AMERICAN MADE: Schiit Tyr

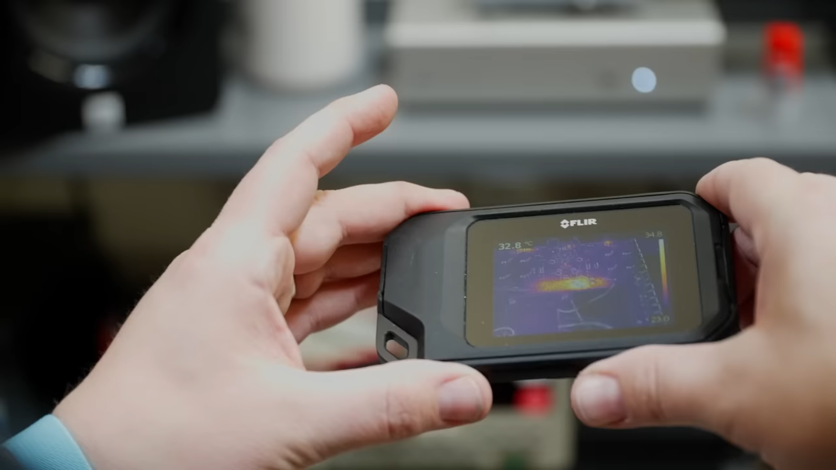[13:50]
On screen: spot 32.8°C
After programming, it's checked with a FLIR thermal camera to ensure that it's operating properly.